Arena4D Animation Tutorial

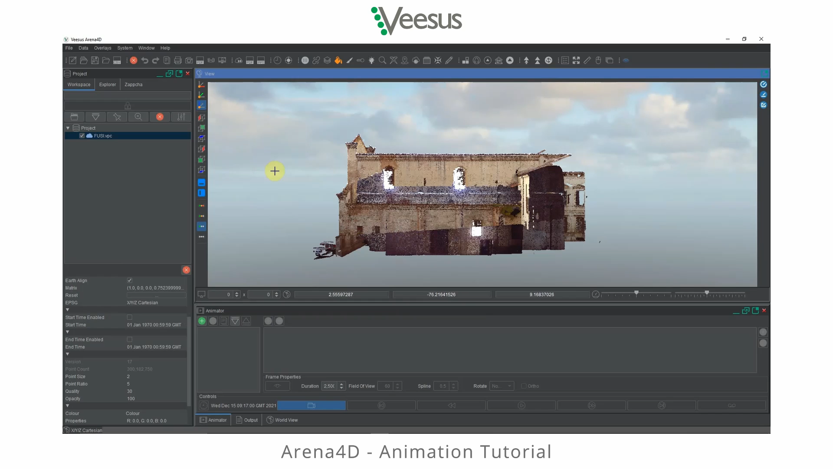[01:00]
is let's say take a look from the side. I'm going to take the roof off the building so select our editing tools and I'm going to select the roof.
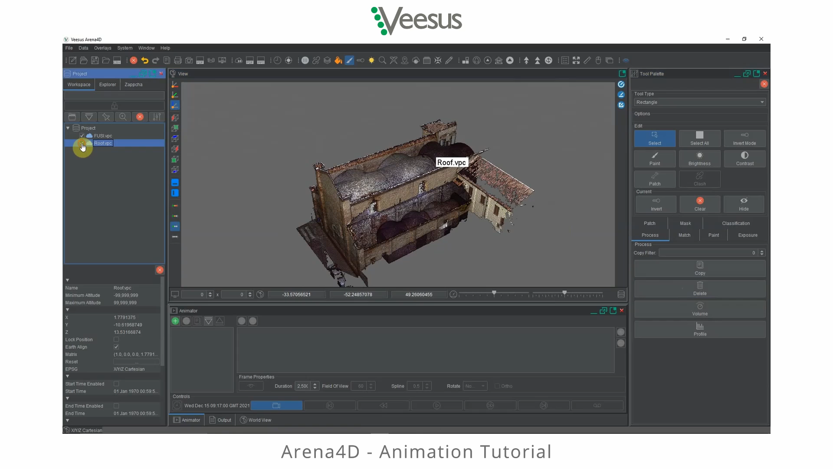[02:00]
Just emphasize when we delete points in Arena 4D it's non-destructive editing. So whilst they're removed from the original point cloud at any point I can undo that and put them back.
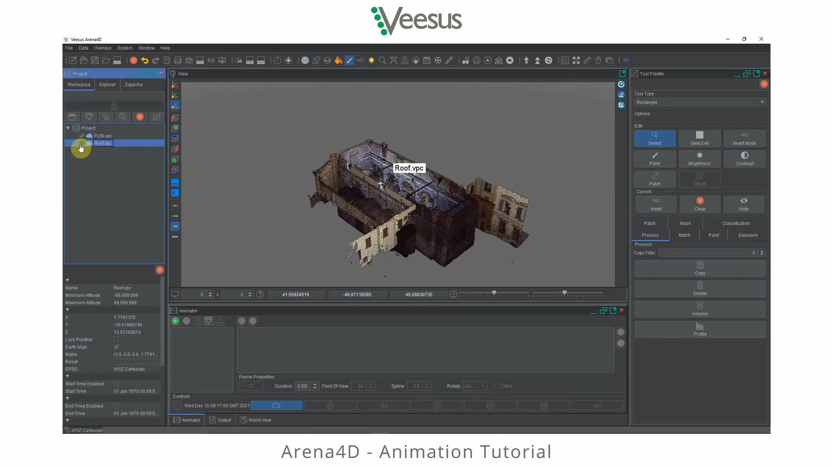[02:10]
Take them away again. So they're not gone from the file. They're just gone from the current view.
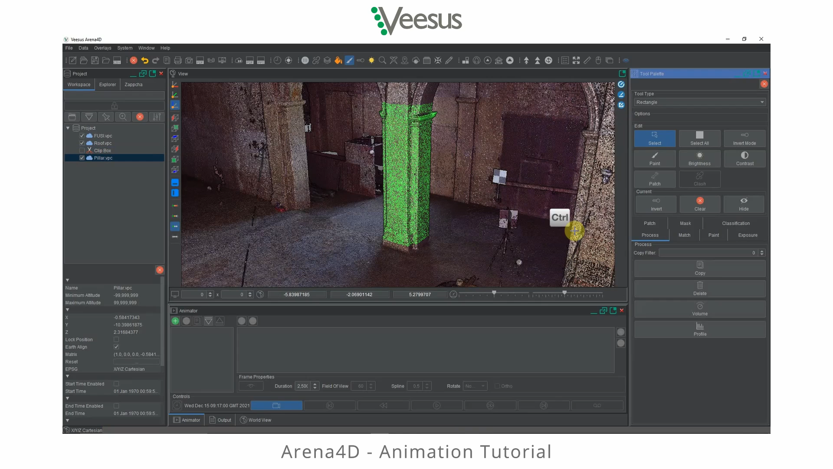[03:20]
And we've got a pillar there now. And I'm going to delete the original points. So again, I can turn the pillar on and off. There we go.
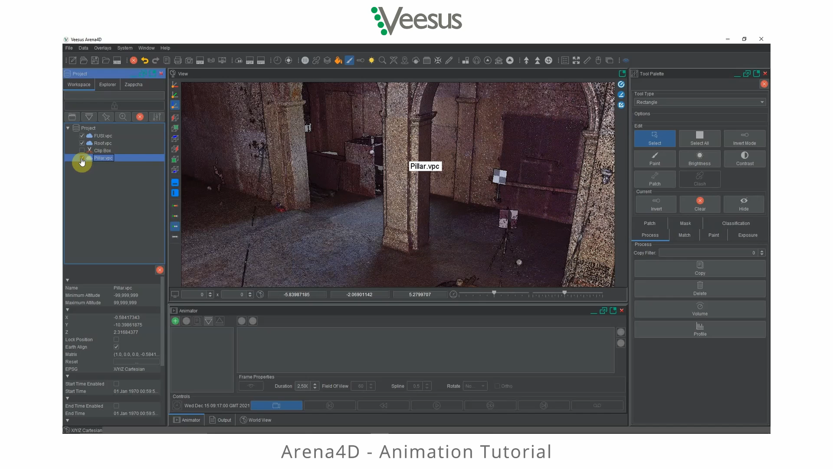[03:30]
That's really it now for the editing. So I'm going to get rid of the editing box. I'm going to start generating our animation now. So first things first, I think I'm going to set up the starting point for the data. I'm going to create an animation. So I've got our animated window open down here. I'm starting the editing off. So let's create a new animation. And I've got one key frame with just the camera in here.
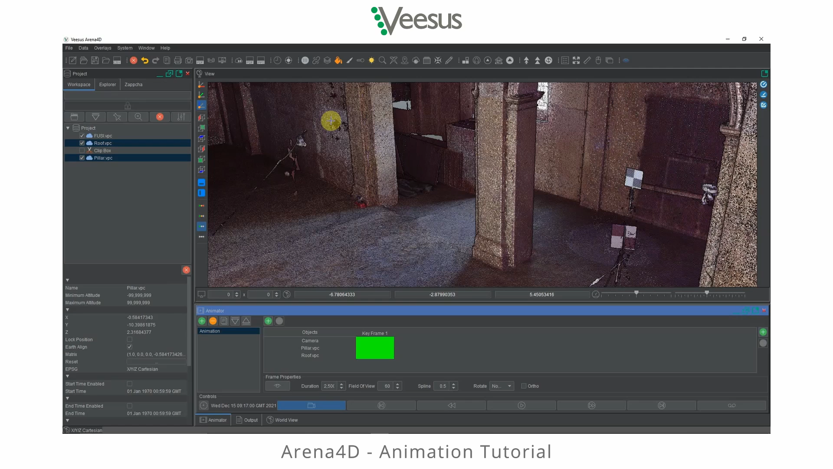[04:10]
So I'm going to start by adding the pillar and the roof to our animation, which means we can also animate those objects within the scene. So let's take the pillar for starters, turn our control on.
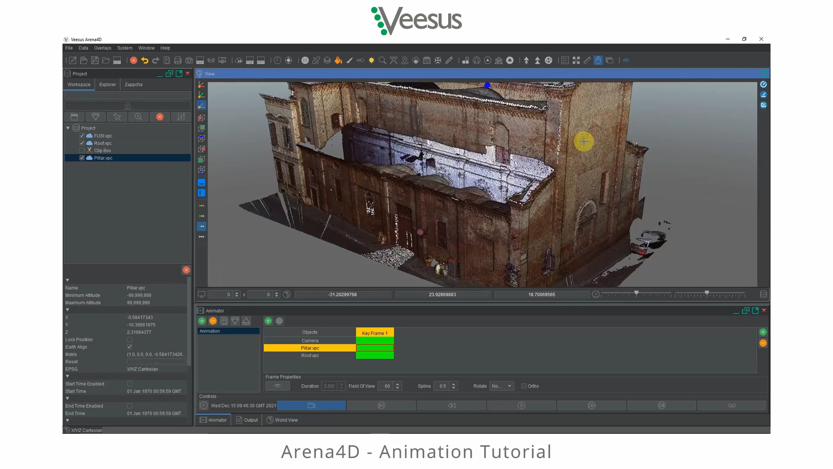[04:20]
And I'm going to get that, let's put it down below the ground. So when we're in here, we can see there's no pillar.
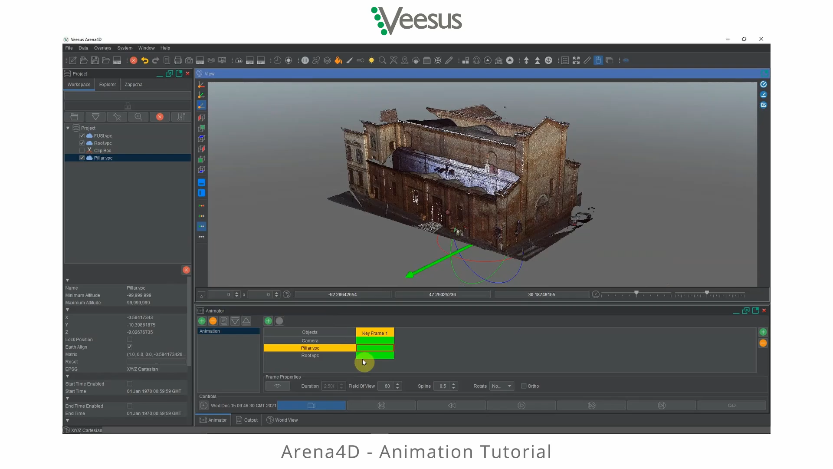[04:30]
And similarly with the roof, I'm going to move, let's stop the camera moving each time I do that. Let's move the roof off to the side. Okay, so I'm going to put myself back down here, I know about eye level. And I'm going to say, look out the roof,
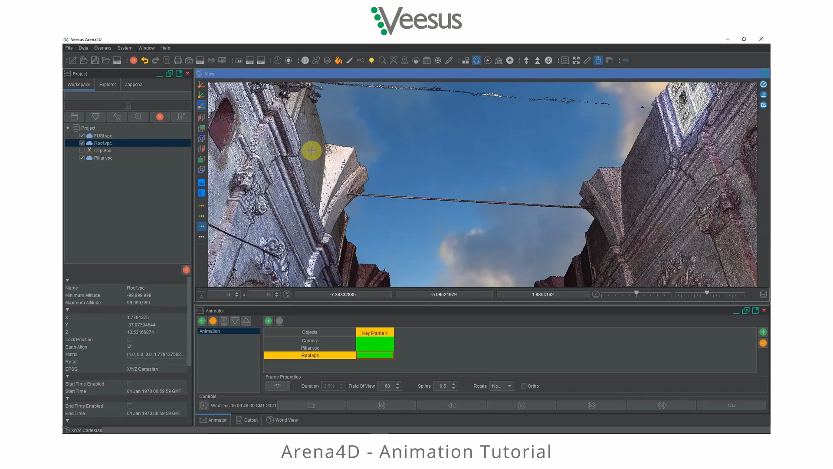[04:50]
the lovely sunny sky up there as a starter. I'm going to press, press the eye button here to set that camera position. Job's good.
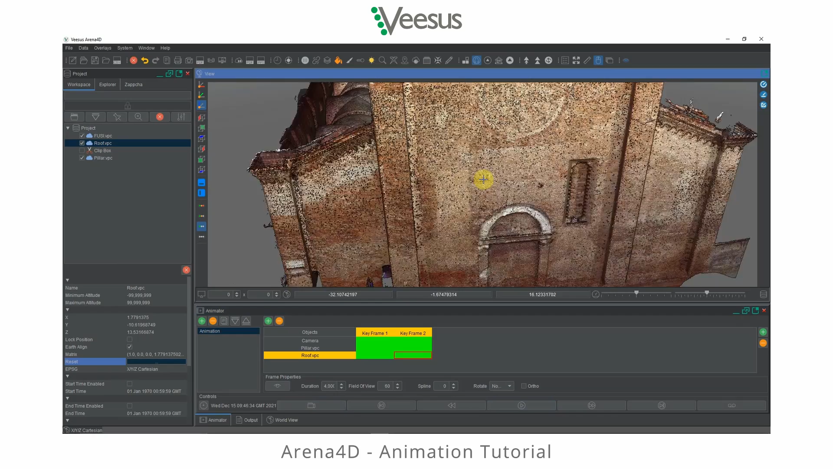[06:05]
If I turn the camera movement off, I can push my position myself anywhere
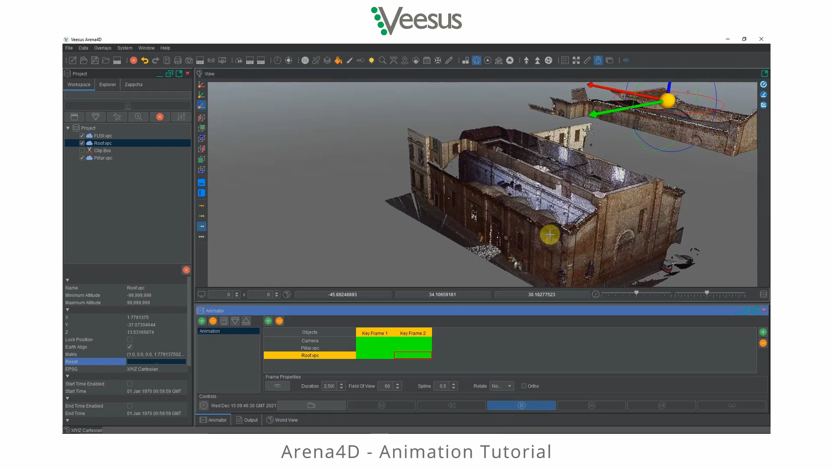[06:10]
and watch that animation happen in real time from wherever I am or want to be. Be that here in the software or in a VR headset or anything.
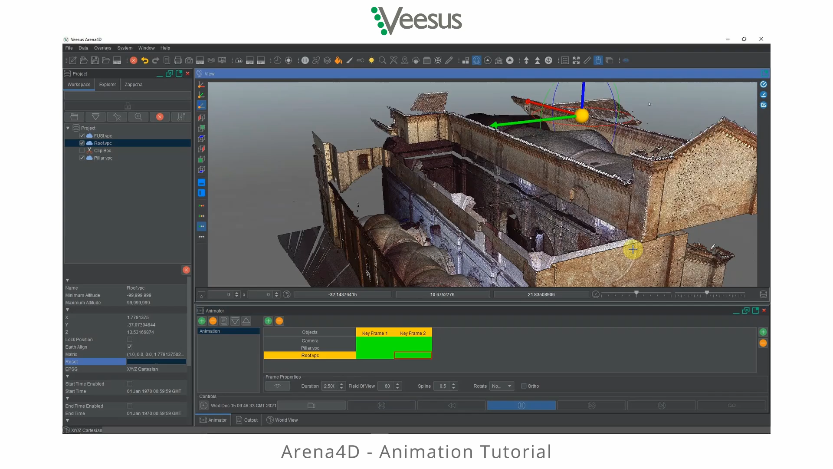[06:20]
So that's that bit coming in. Okay, let's put that back on. Put myself back into this position here.